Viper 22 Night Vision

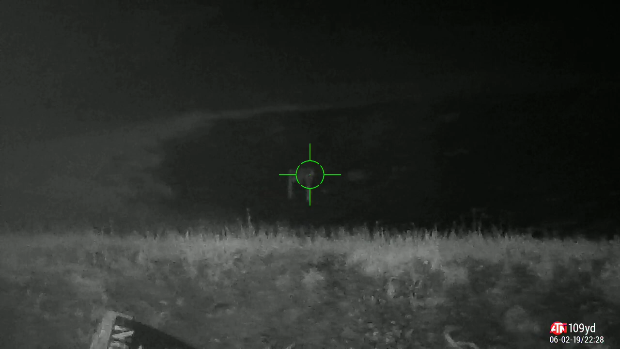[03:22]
see the bullet going but cuz I'm shooting under the uh I can usually see the bullet going but
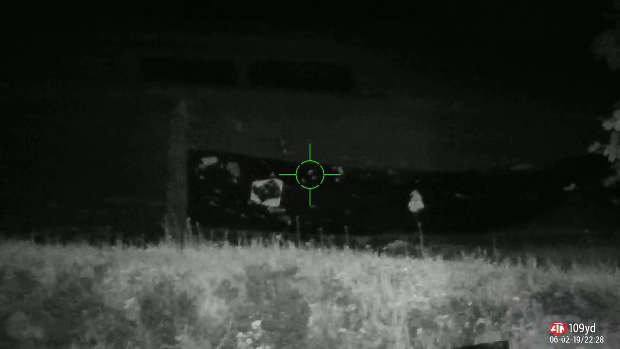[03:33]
shooting under the canopy here metal roof I don't know if the the flash is messing with the light vision or not let's try it
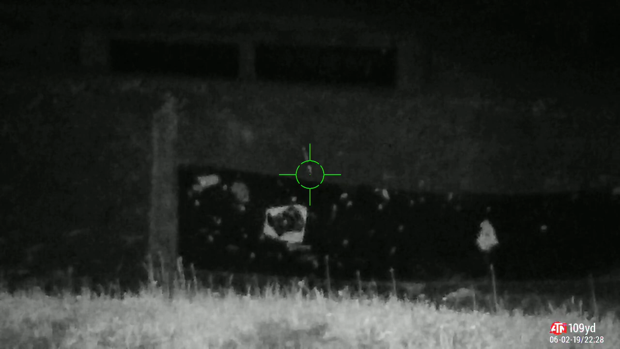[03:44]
yeah I can't really see where they're going
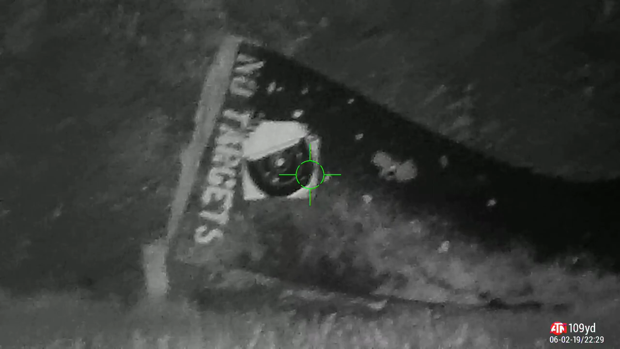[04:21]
yeah look like it's just a bit high I think that's it right there
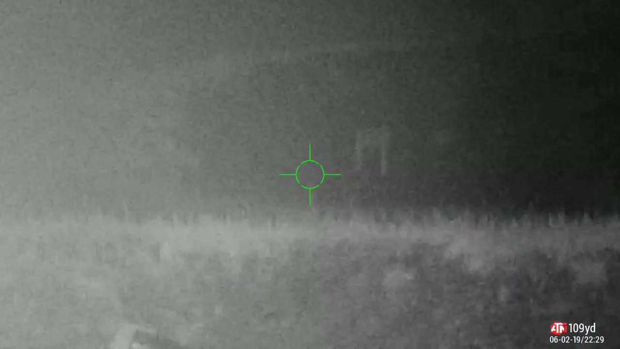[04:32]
I couldn't hear noise on that if it was hitting or not where's that bottle at
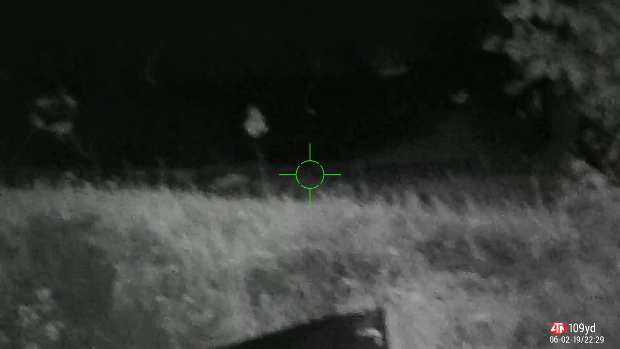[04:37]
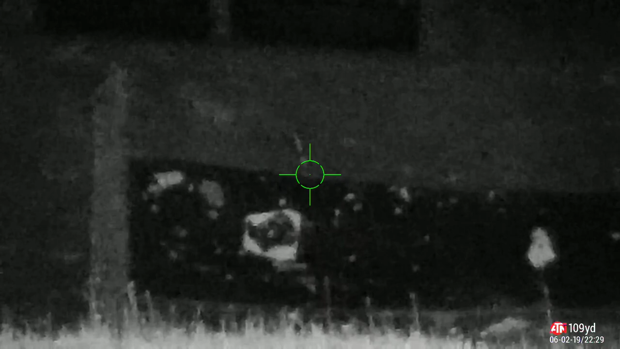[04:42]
so this is at 14x as far as
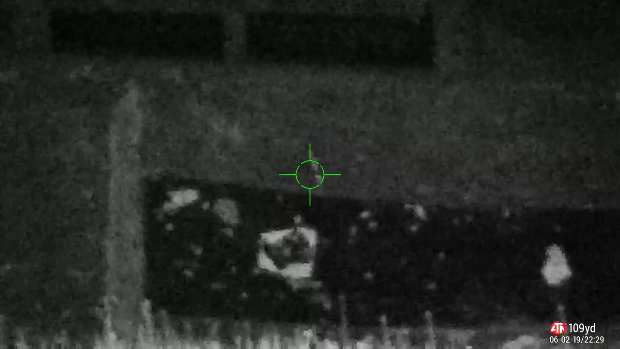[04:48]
this scope zooms in they have one that goes in a little bit further but this one
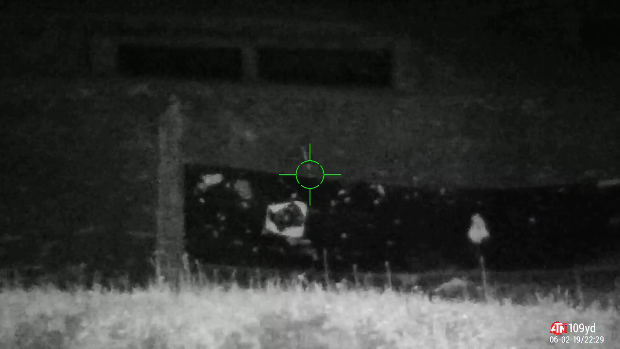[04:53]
you it's as
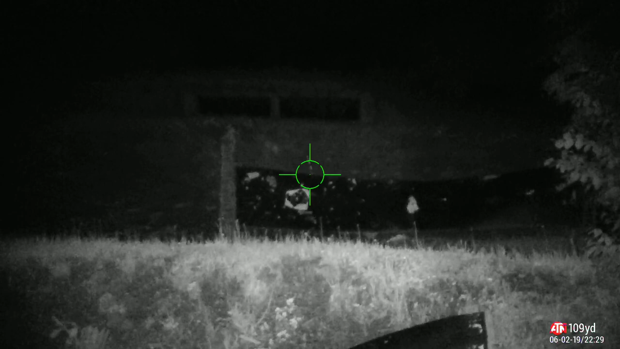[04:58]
far as far as you're going to shoot at night that's where you're going to use it for it's a good day to
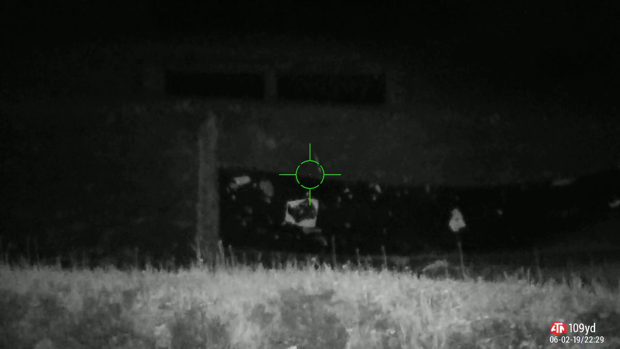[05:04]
yes audio cuts out when you zoom in and out but it's a good daytime scope